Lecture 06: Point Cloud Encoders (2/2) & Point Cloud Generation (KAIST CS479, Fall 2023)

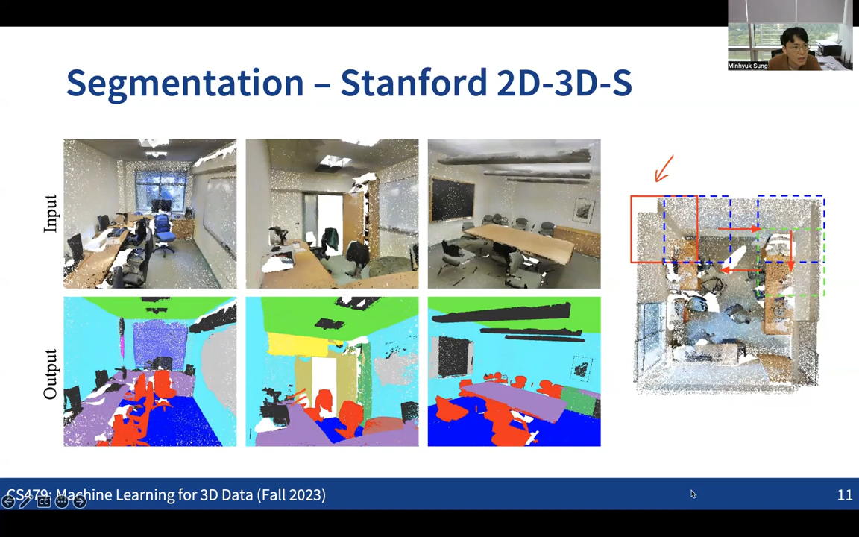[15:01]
Yeah, and then basically running the point for each of these kind of patches. So this was kind of the case of like handling some larger scenes.
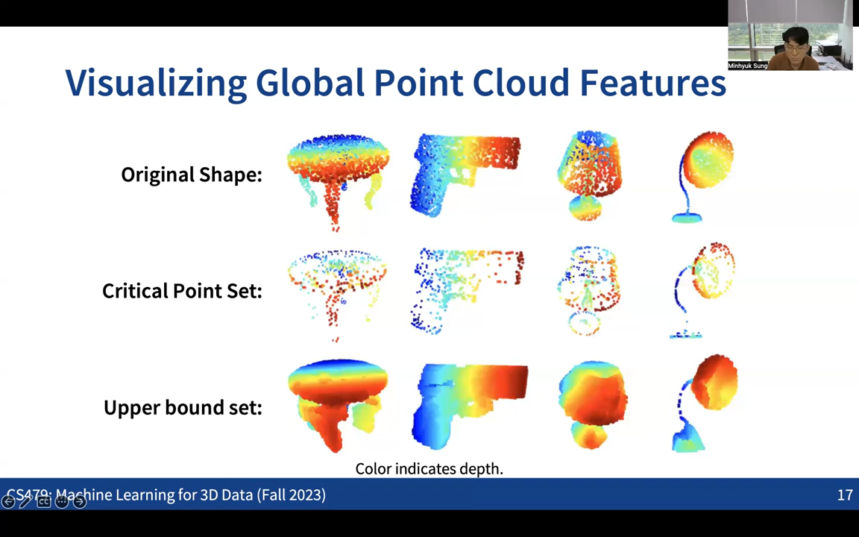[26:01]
And also, yeah, we are taking the maximum dimension as the 1,024, and then we are picking the points that are basically giving some kind of the maximum value for that. So the maximum number for the critical reset cannot exceed, uh, 1,024 in any case.